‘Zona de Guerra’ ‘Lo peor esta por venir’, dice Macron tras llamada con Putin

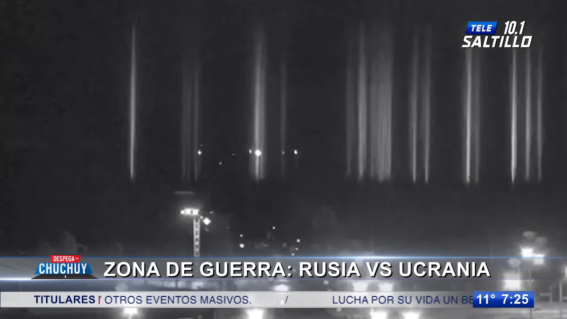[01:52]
se encuentra en llamas al caer la noche luego de ocurrir un enfrentamiento entre tropas rusas y soldados de Ucrania. El propio alcalde de la ciudad de Inergata, Dimitro Orlov, alertó que se registra el incendio dentro de la planta nuclear en la central nuclear más grande en su tipo en Europa. En redes sociales han sido difundidas algunas imágenes que mostraban el incendio en el lugar.